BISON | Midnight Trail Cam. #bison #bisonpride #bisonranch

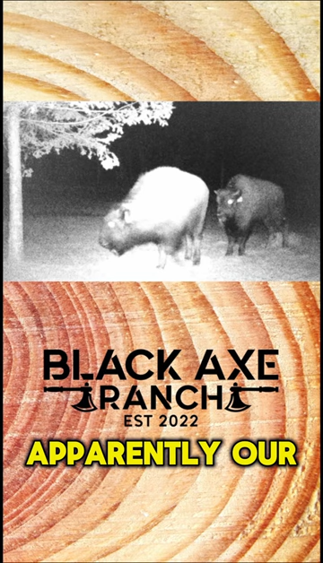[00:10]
Apparently our two new bison are real night owls because we got them going in and out of the camera pretty much all night long. I suppose I like the fact that no humans are out walking around in the yard in the middle of the night.
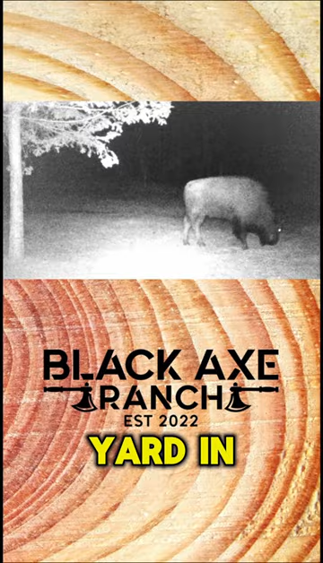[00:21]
At least none that we know of.
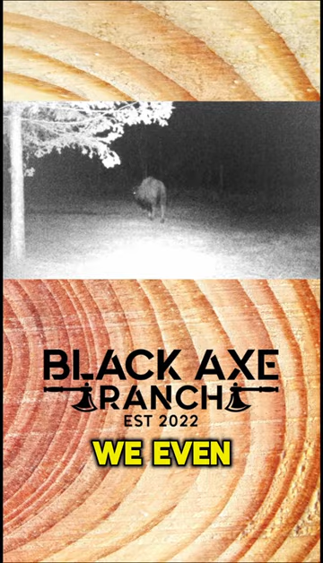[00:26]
We even caught Thor out beating up on his barrel about 1 o'clock in the morning. What a racket that made.